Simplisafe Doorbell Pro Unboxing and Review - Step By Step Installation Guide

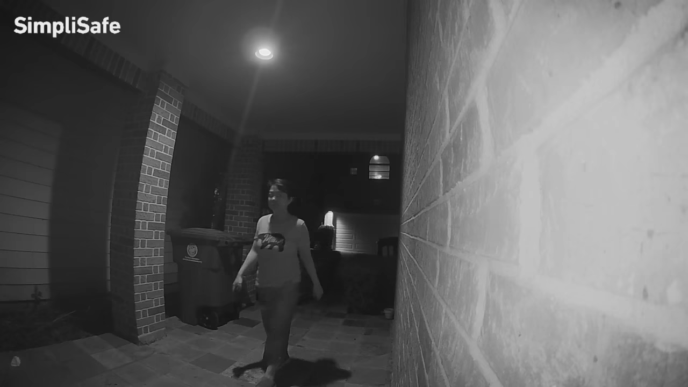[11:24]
And one is at nighttime with the porch light on. All three of them were recorded in 720p.
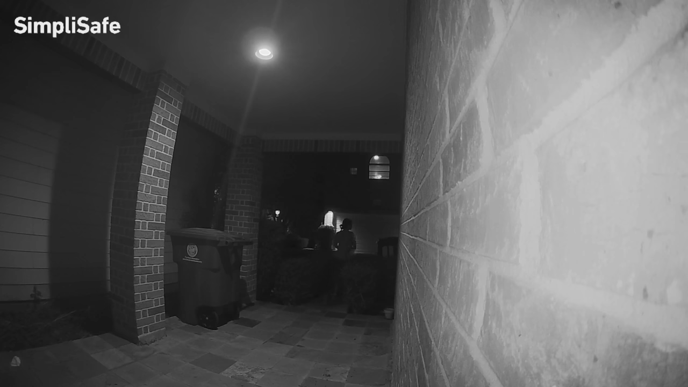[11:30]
But as you can tell from the video, the face still recognizable. So which is really good what you need on a security camera.